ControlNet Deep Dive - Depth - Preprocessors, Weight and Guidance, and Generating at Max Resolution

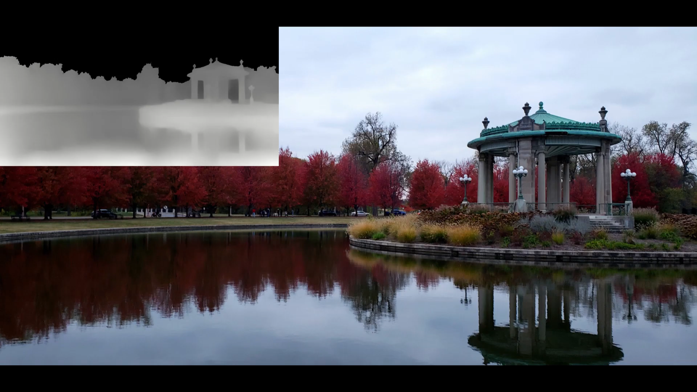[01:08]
If you have partially transparent surfaces like windows or water with visible reflections on the surface, the depth map will detect the reflection and the area passed as separate layers.
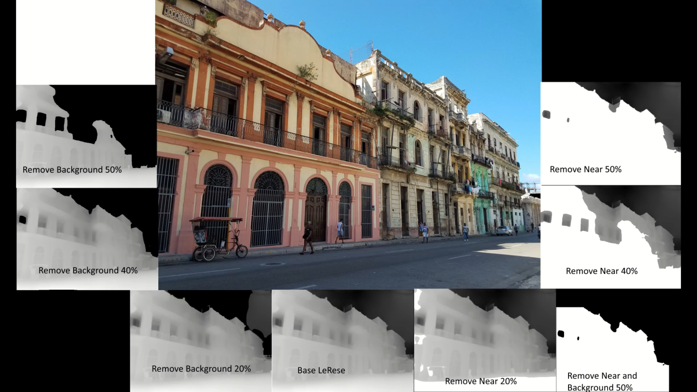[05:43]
Similarly, the remove near slider takes lighter colors and converts them into a uniform white. To me, this does not seem nearly as useful as removing the background, but I guess you could use it to make a window or door really pop. Wow!